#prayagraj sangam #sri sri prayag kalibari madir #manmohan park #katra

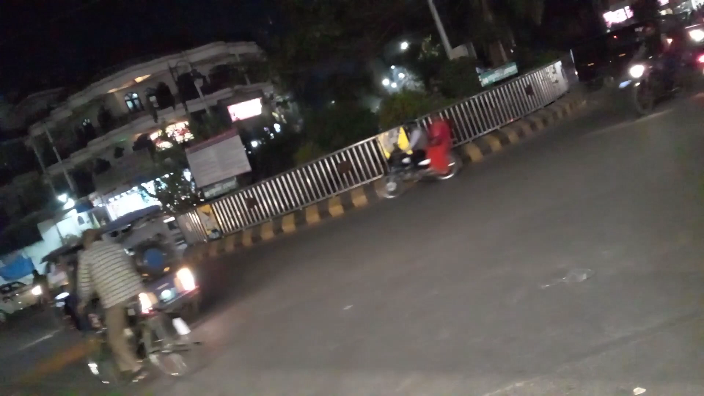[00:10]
से आता रास्ता नेतराम की तरफ से आता रास्ता और